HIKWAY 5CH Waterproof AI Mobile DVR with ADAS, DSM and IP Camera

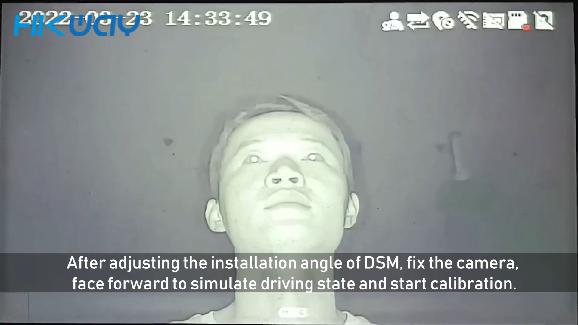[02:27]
Installation Anglosum, fix the camera, face forward to simulate a driving state and start calibration.
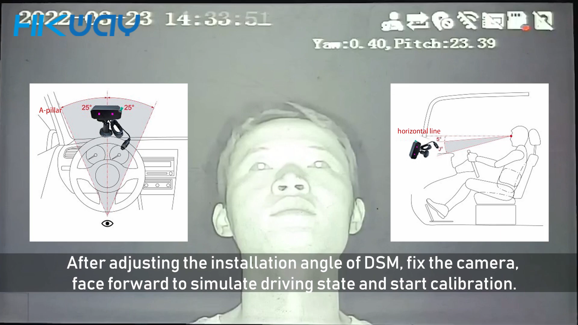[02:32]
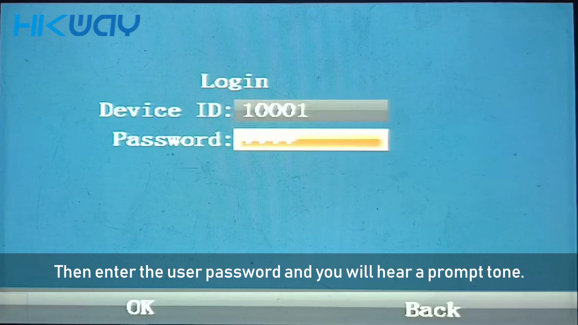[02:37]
Then enter the password and you will have prompt tone. Calibration complete.
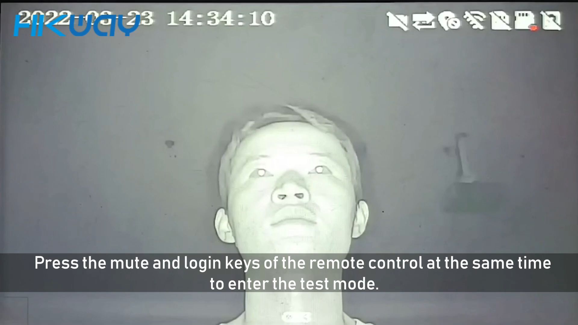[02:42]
Press meet and the jinkazo for remote control assum to meet onto the test mode.
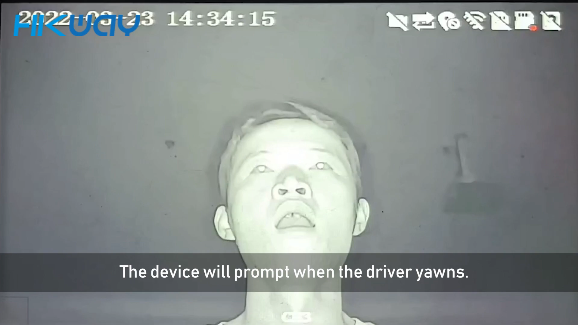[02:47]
The device will prompt when the driver yawns. No fatigue driving.
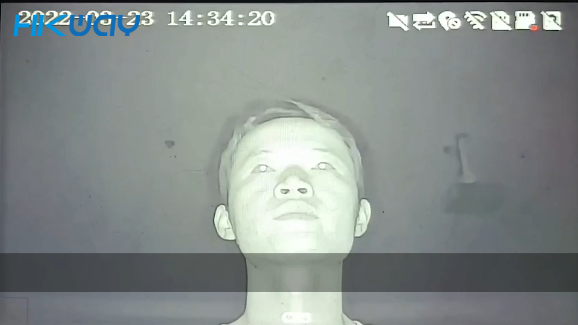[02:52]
The device will prompt when the driver is sleeping. No fatigue driving.
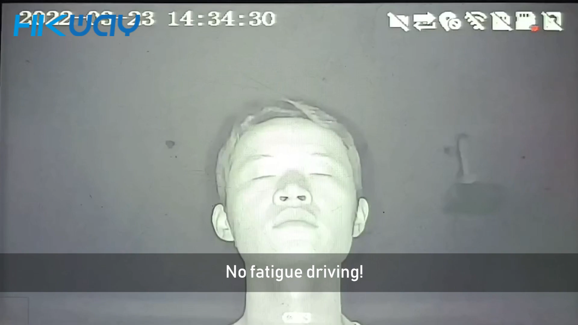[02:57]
The device will prompt when the driver looks left and right.
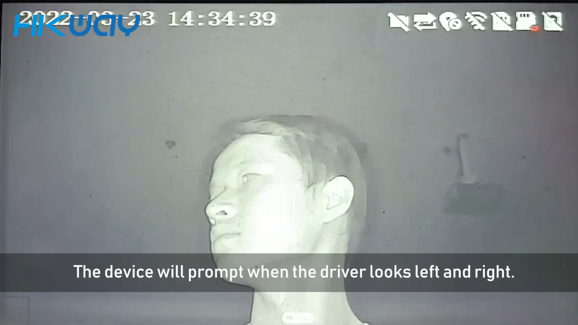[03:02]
No distraction. The device will prompt when the driver calls. Do not make phone. The device will prompt when the driver illegally blocks the camera. Do not block the lens.
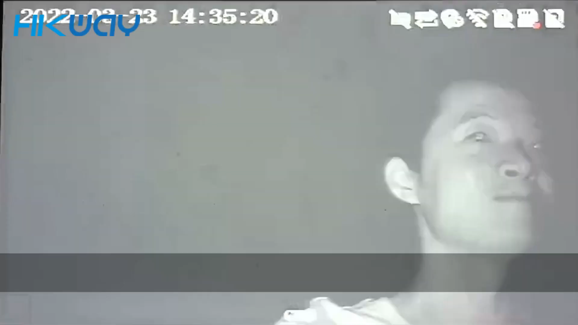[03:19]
The device will prompt when the driver smokes.
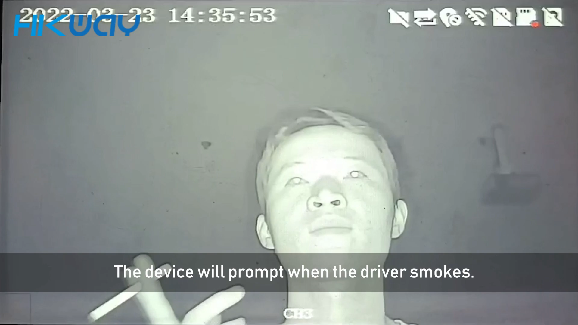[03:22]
Not smoking. The device will prompt when camera fails to identify driver.
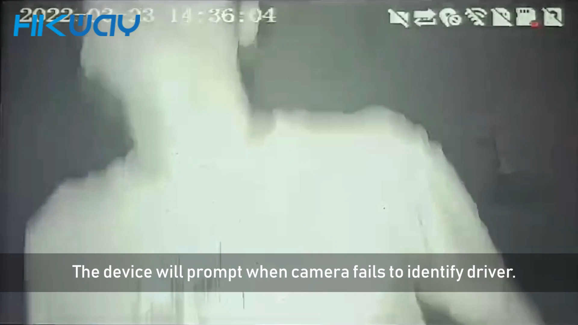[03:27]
Recognition failed. Please face the camera.